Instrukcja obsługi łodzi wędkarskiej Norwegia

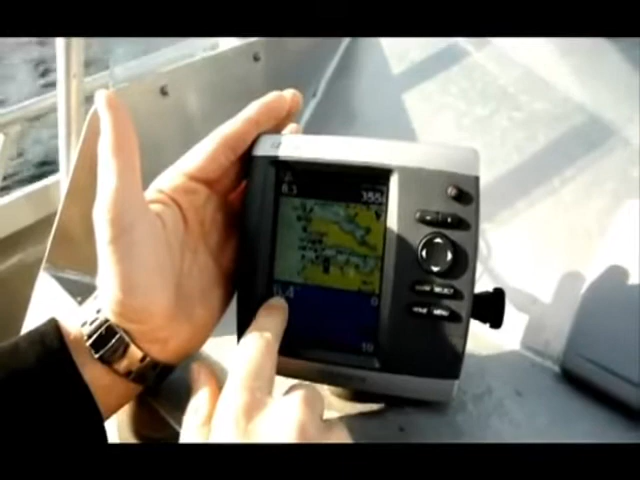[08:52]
U góry widać mapę, na której mamy zaznaczoną pozycję naszej łódki.
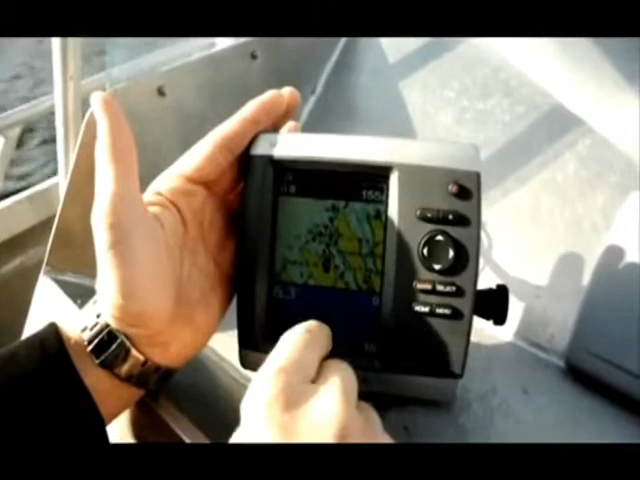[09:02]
Możemy sobie wyznaczyć tak jak w nawigacji kurs od punktu do punktu.
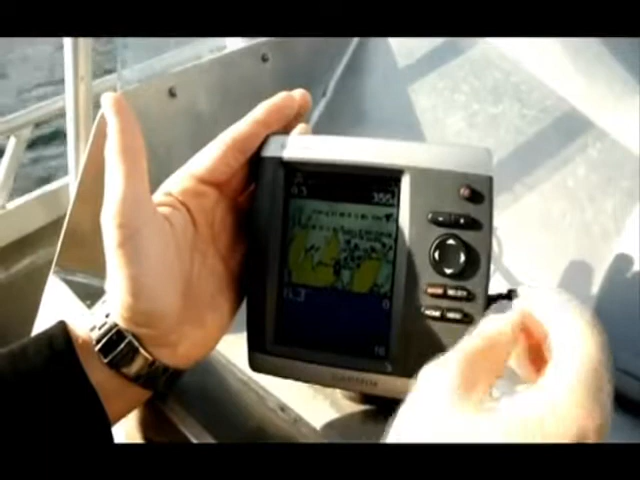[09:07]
Możemy tą mapę odpowiednio powiększać, zmniejszać w zależności od potrzeb.